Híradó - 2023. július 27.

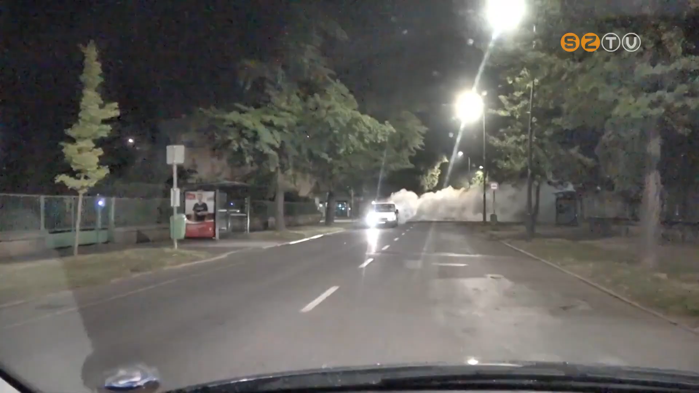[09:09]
Kímiai szúnyoggyérítést végez egy cég július 31-én hétfőn a polgári napnyugtát követő órákban város szerte.